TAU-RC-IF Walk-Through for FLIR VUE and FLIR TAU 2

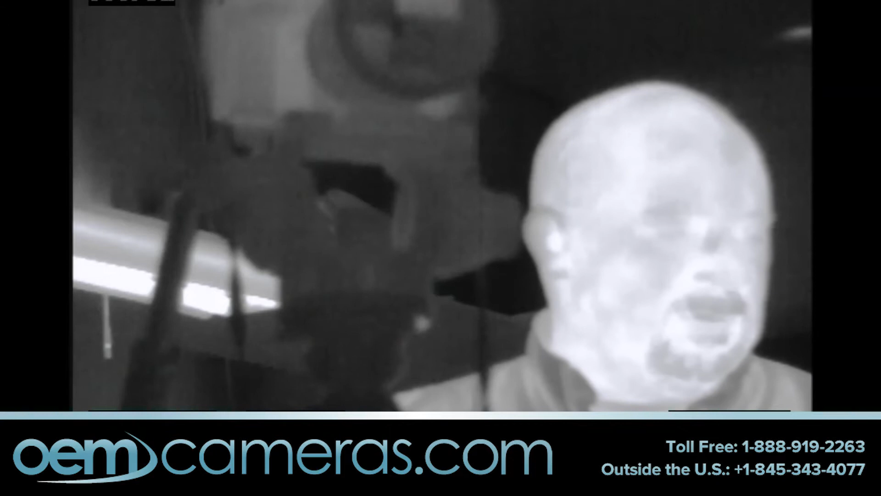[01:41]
We have the throttle over here set up to do a continuous digital zoom.
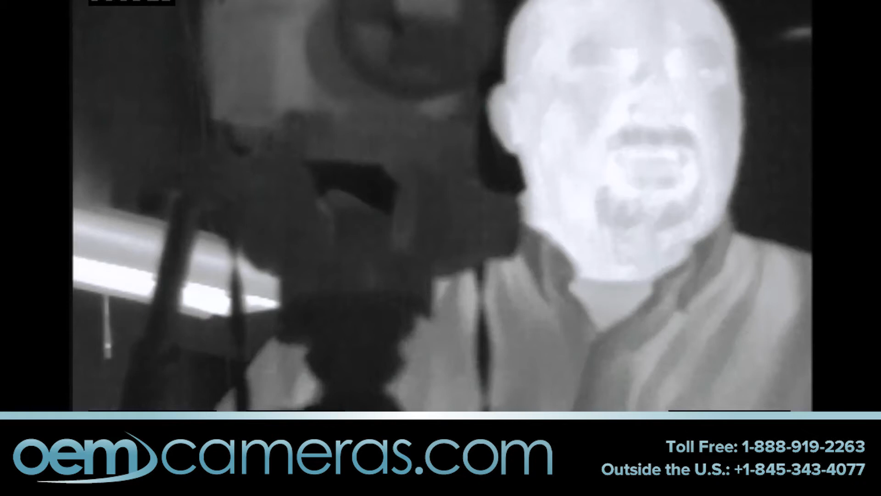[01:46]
So as you can see, very nicely zoom in and out. You don't have to go through the steps one time, two time, four time, eight time. You can also set up any one of the other buttons, again, through our GUI to adjust, again, any of the parameters. It's quite intuitive.
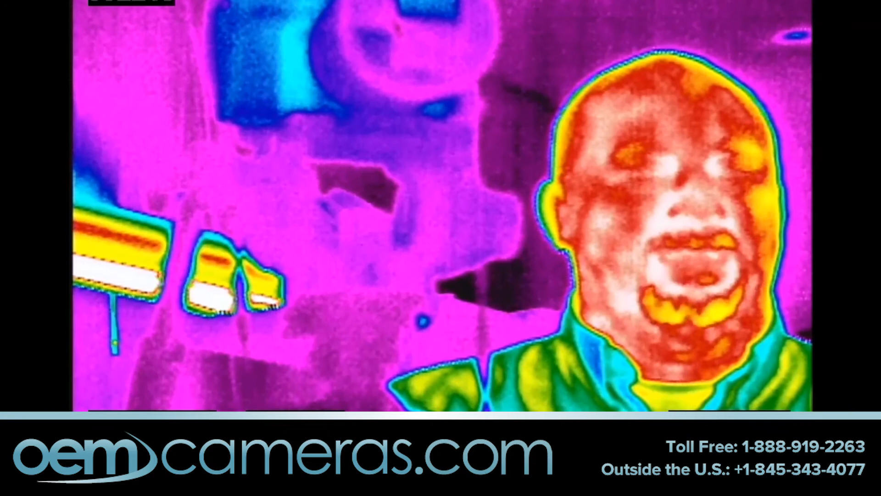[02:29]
This one is called rain. So we also have this particular rotary knob here set up to scroll through all the color palettes available on the TAO, which I believe is up to 13.
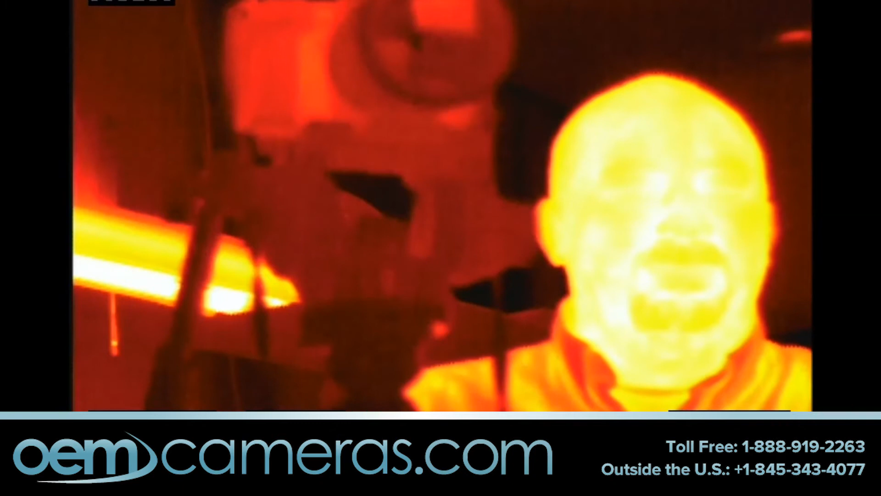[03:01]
on this with the TAO RCIF GUI.
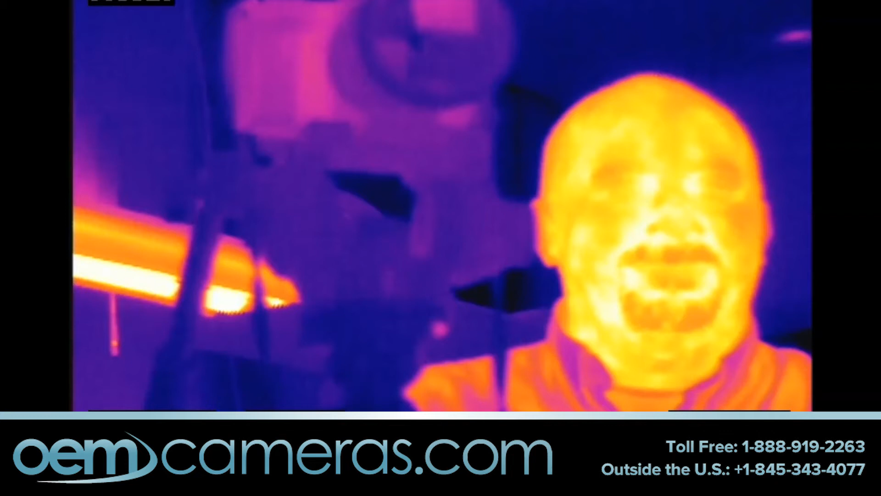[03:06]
This way, every knob will work perfectly throughout the entire range of whatever function you're controlling.
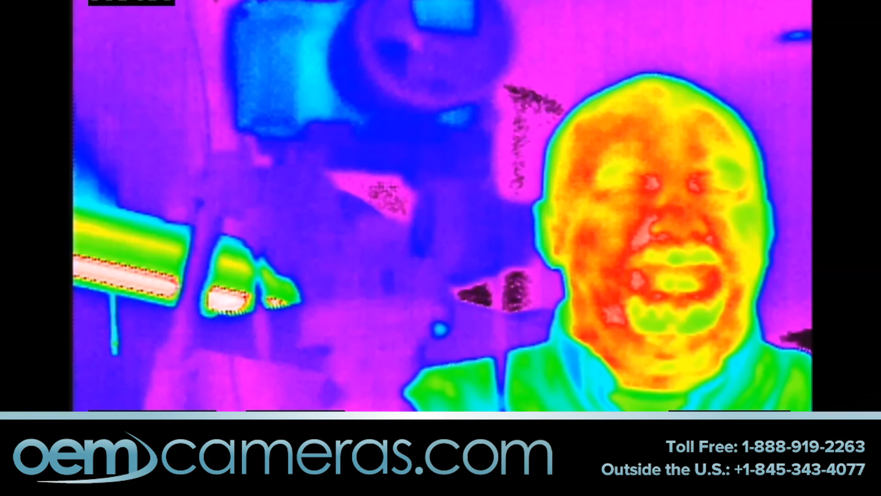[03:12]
So this can go all the way back. You can set up any switch to control the color palette as well. If you switch it forward once, it'll go to one, switch it again, go to another, and so forth.
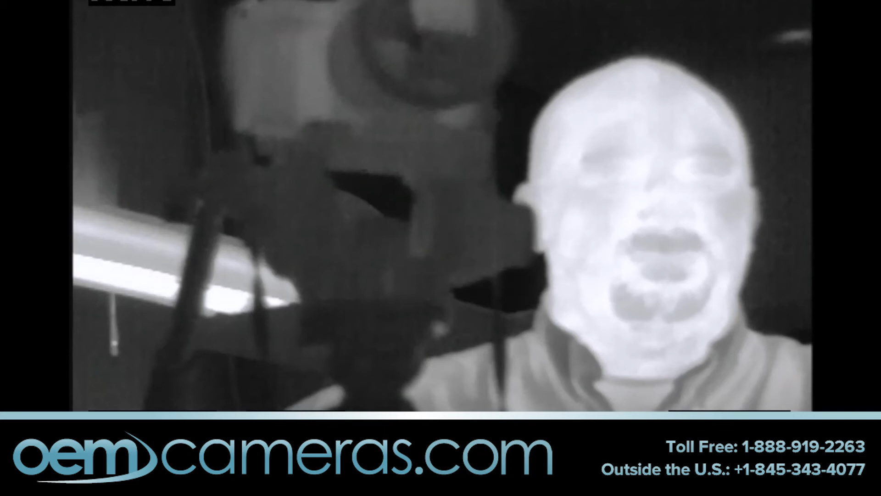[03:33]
As you rotate this knob, it's a FLIR's patented trademarked software function in here in the TAO that when you start rotating it, it will get sharper.
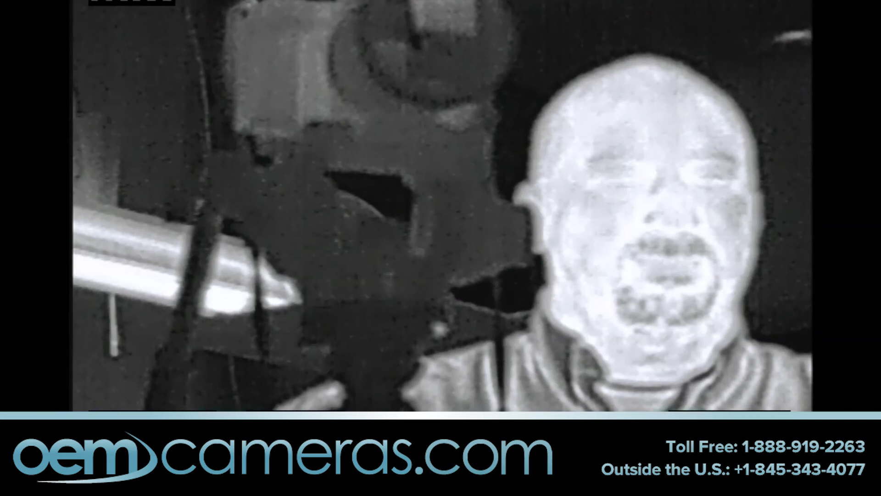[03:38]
It might appear a little bit noisier, but you can get more detail, as the name digital detail enhancement, out of the picture.
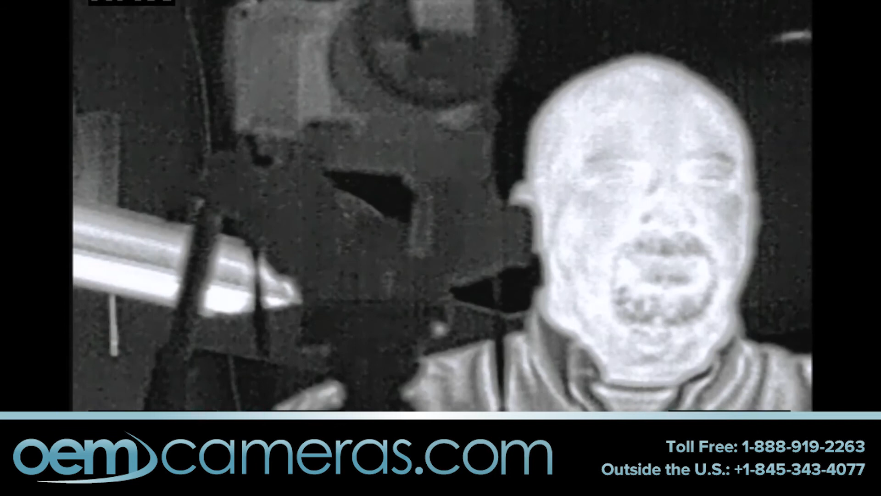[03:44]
So again, we have that hooked up to a rotary knob, and it'll go from one extreme all the way to the other.
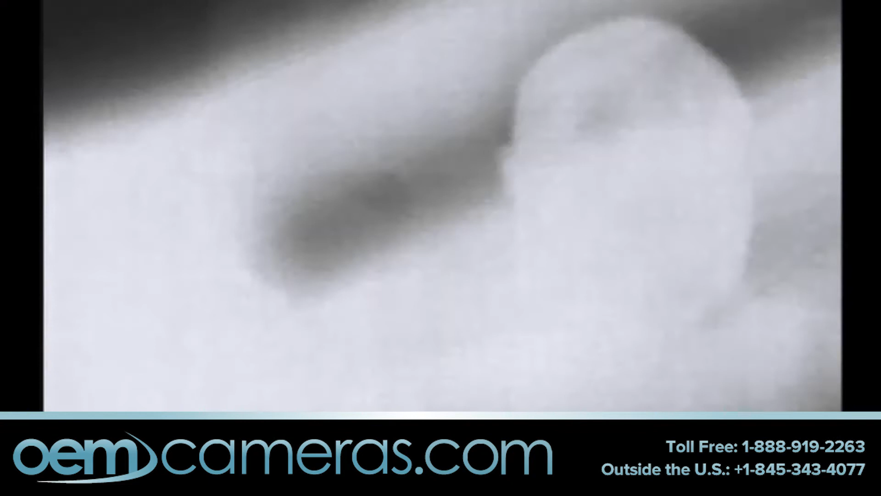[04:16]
As you can see here, the screen will stop as the flat field is doing what it does.
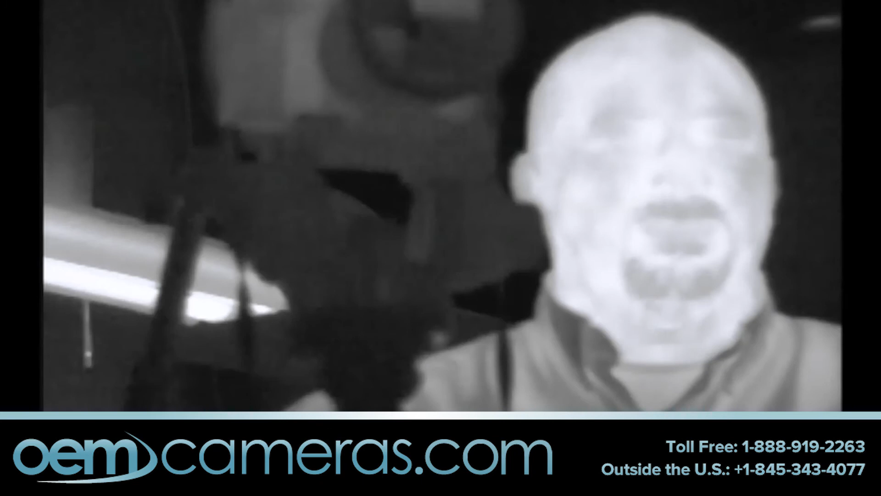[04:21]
Let's see a couple of other functions. You can also set up one of the switches to invert and reverse the image.
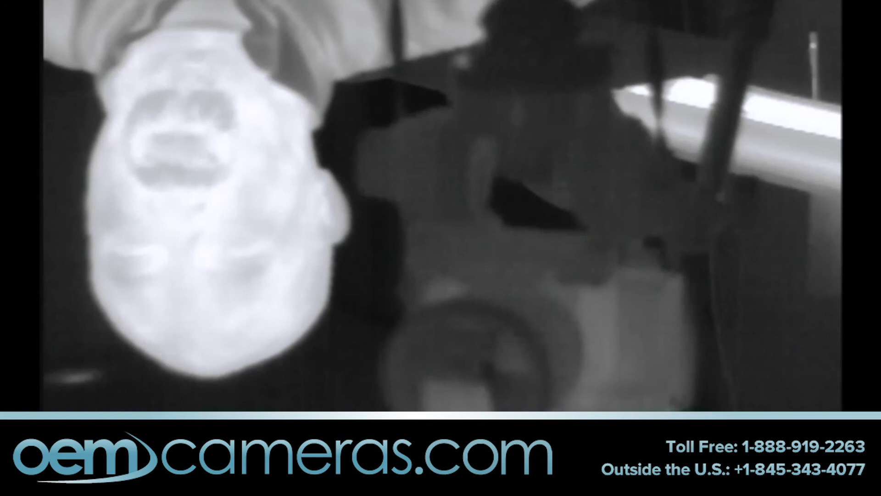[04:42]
The image can also be mirrored for a variety of reasons. And we won't get into that right now. And that switch would switch it back then to the proper position.